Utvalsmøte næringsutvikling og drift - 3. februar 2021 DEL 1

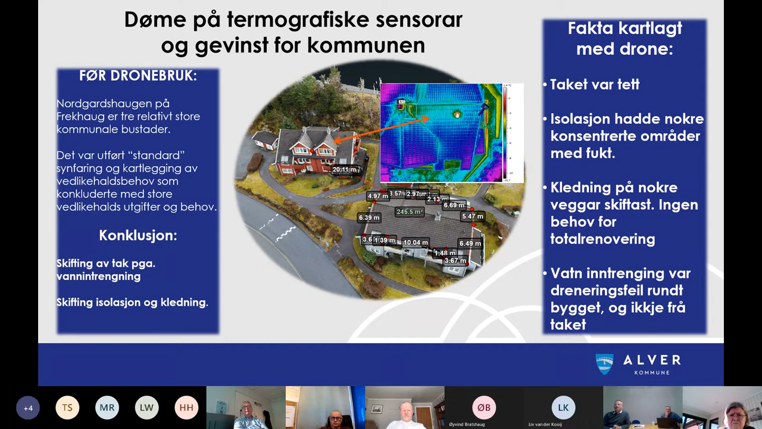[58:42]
i takfasaden så førte det til at det ble et større renoveringsprosjekt dette
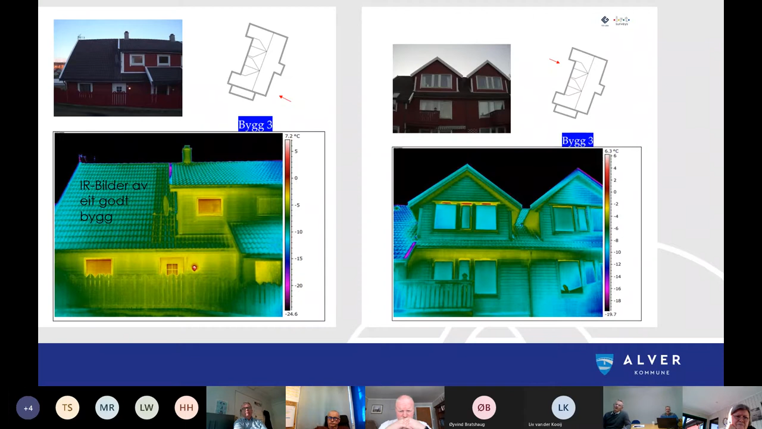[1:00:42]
videre så kunne vi også bruke dette verktøyet til å finne ut at nei det var ikke snakk om taklekkasje her, det var snakk om drineringsfeil der vaninntrengingen lå som en feil konstruksjon på bygningsmassen og problemet satt en helt annen plass dette prosjektet i helhet har ført til at vi har hatt mye mindre arbeid mye mindre utførelse med det enn hva som var starten på diskusjonen rundt det så en
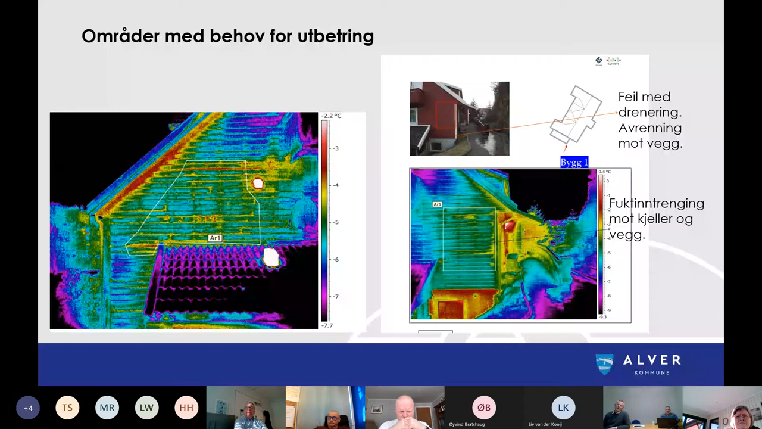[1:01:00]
stor gevinst allerede i en tidlig fase vi utvider prosjektet med å gjøre det litt spennstig for vi tenkte sånn så at hva andre bruksområd innenfor drift ved likehold er det vi bruker mye tid og kreft på og vi bruker mye tid og kreft på lekkasjesøk på vanndistribueringsnettet vårt
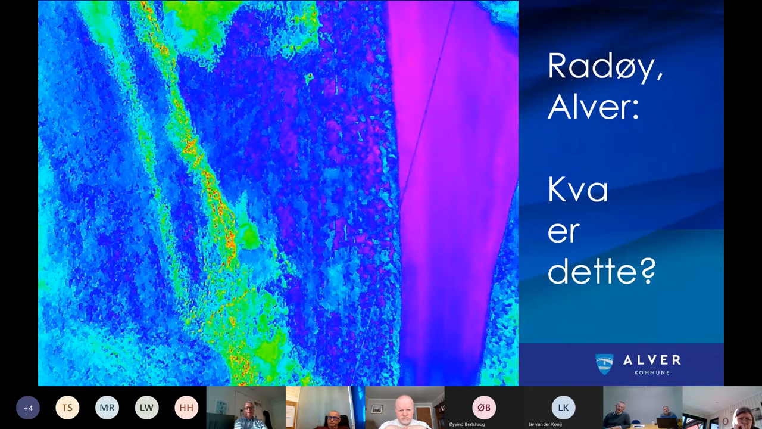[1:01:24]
det foregår i dag på en litt spesiell måte
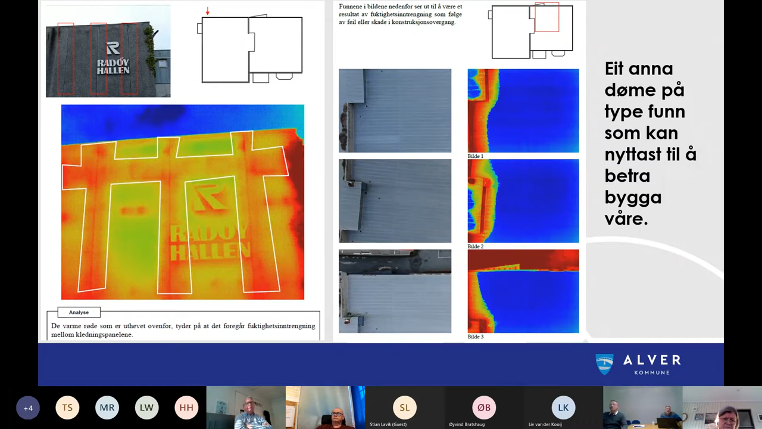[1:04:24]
Så veldig mye bra svar utifra sensorikken og verktøyene vi har brukt noe som har spart oss for fryktelig mye både synfaringer og tid ikke minst på leiting av feil og mangler De sensorikkene som vi har tatt inn i prosjektet er egentlig delt inn i fire områder Det ene er laserscanner, altså lidar som på en måte har vært mye brukt i forbindelse med kart og terrengmodeller Den er på vei inn i prosjektet Vi har brukt mye tid på den termiske biten for da vet vi at vi får gevinster på bygningsmasser og flere andre områder
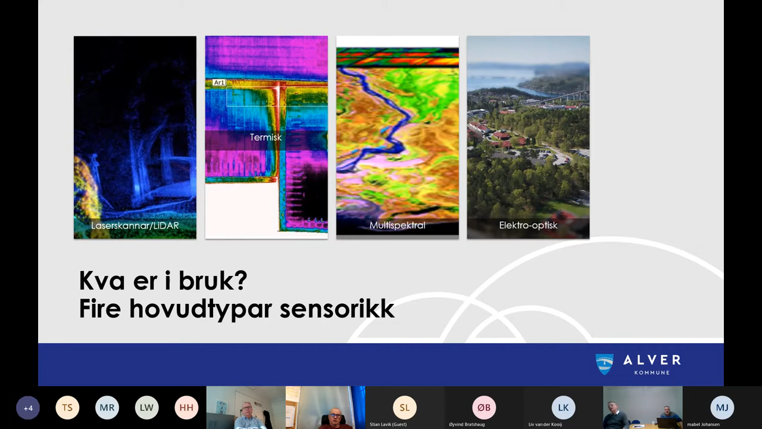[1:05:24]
Og den elektrooptiske som alle kjenner, altså dette med kamera, skåfoto, standardiserte høgoppløselige bilder og så videre Det er på en måte de fire hovedsensorene som ligger i prosjektet Hvor står prosjekt i dag?
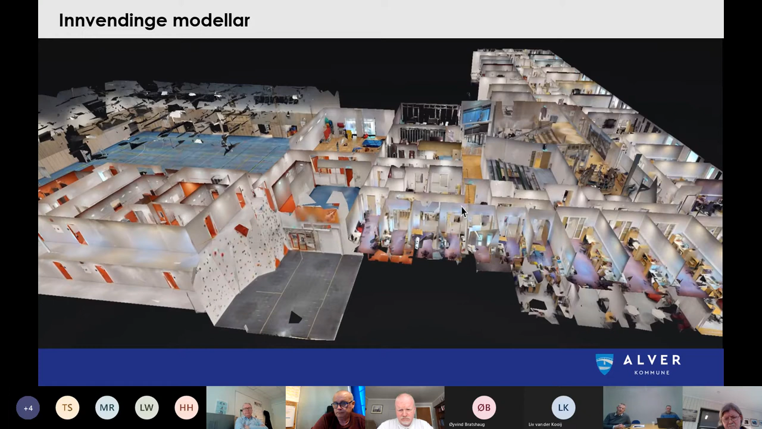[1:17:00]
jeg har ikke følt det prosjektet så tett, men jeg vet at jeg var veldig interessert i dag som et verktøy Så jeg vil nå ta den av med, ja, litt sånn studiebilde som viser litt detaljfotoene, det er denne type kvalitet vi får ut,
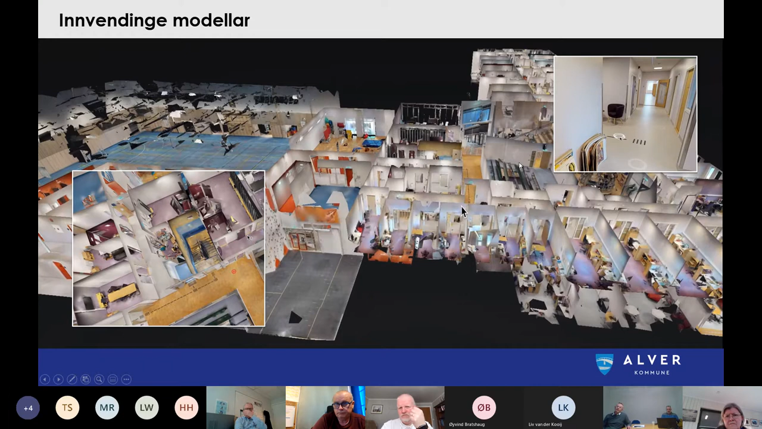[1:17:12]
så det er veldig gode visualiseringsmodeller Høy oppløsning med mulighet til å zoome inn på detaljnivå og så videre Tredje modell av bygg er det brukt mye til, her ser vi Nordlandshallen og vi ser en bru Det er klart at innenfor driftet ved likehold så har vi en del pålegg av tilsynsmyndigheter og andre som vi skal oppfylle Dette med inspeksjon av brue
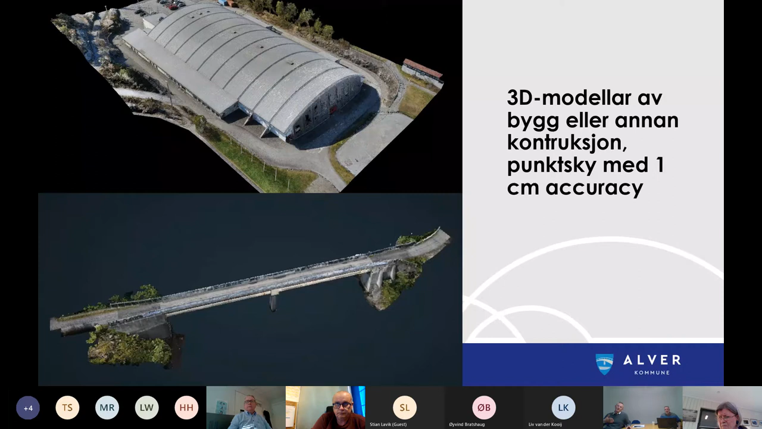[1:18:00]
der vi sier hvis vi har en spektrannels i en brukkonstruksjon Og så kan du på en måte legge de modellene oppå hverandre og se om det er utvikling i den over tid for eksempel Så det er en helt annen historisk dataarkivering vi sitter med Sammen med oppmåling og prosjekt
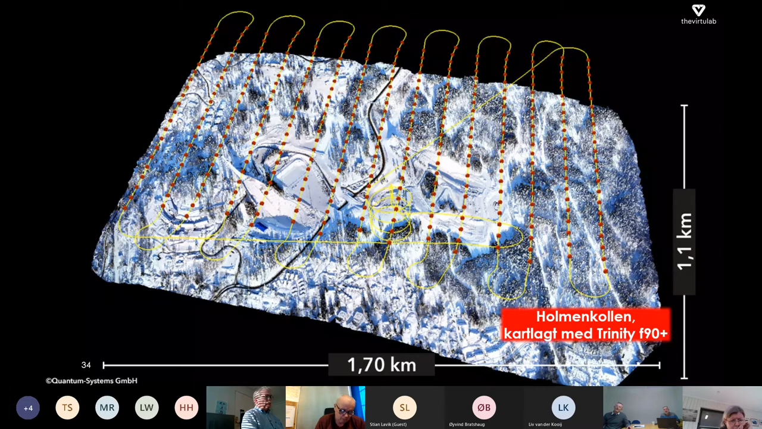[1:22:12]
Den terrengmodellen er også av høy kvalitet Når du kan gå ned og se på ganske bra detaljer i en ganske stor modell Her viser jeg et utdrag fra et tilsvarende prosjekt som jeg har gjort i Holmenhål
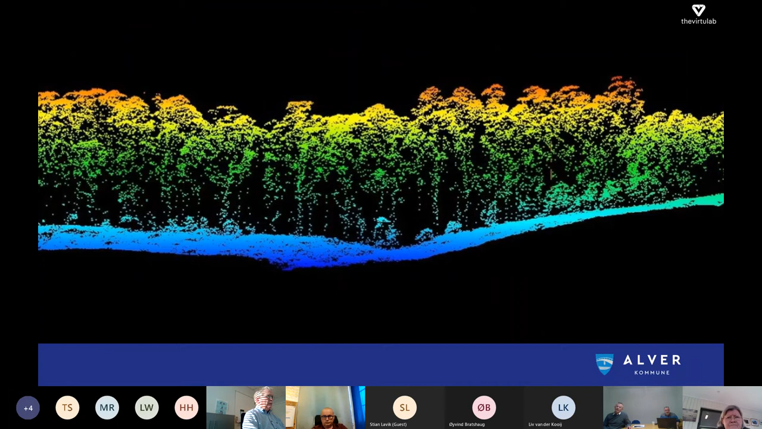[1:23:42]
Litt Hvordan en laserscanning lidar som vi skal i gang med i 2021 Da har vi laserpunkt, millioner av punkt som man
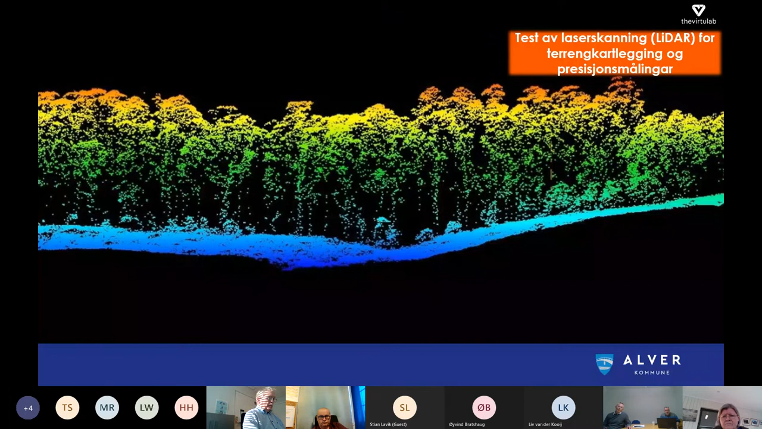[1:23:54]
Samler opp på relativt kort tid De kan en legge inn i modeller, så ligger flere lag av terrenget på
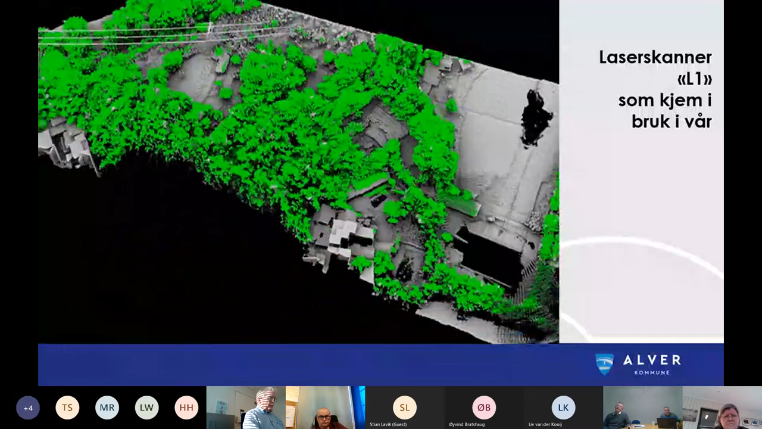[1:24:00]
Der en på en måte kan både hente ut biologiske faktorer En kan hente ut terrenmodeller, og en kan hente ut Drenering, vann, ja,
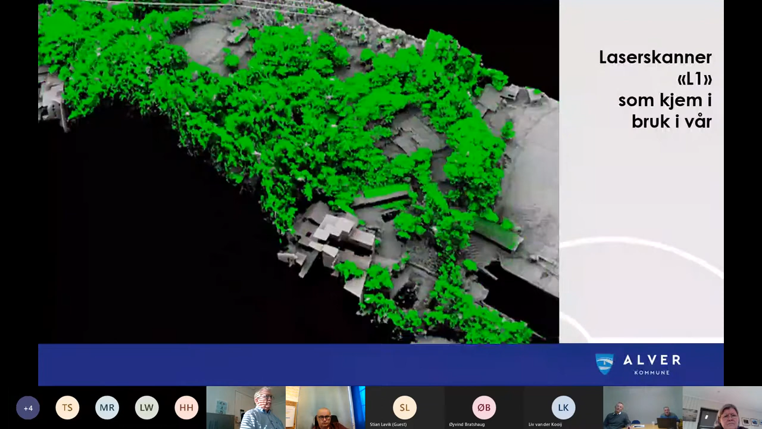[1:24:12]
veldig, veldig spennende verktøy Mye brukt i landbruket i blant annet statene, vet jeg